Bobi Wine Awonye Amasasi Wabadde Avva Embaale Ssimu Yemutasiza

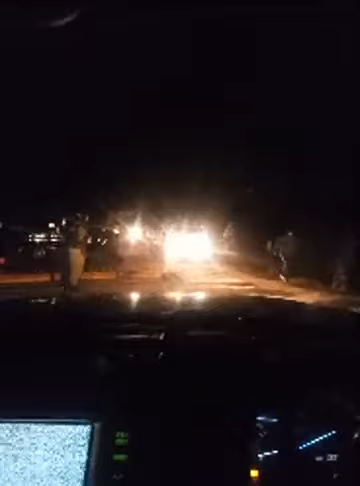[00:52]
But we tried the roadblock now. Later, man. This guy's a different. And the roadblock. Yeah. Them intercept and them try to lock we off. Yeah, so we have been waylaid by Uganda police, as you can see. They've blocked the road.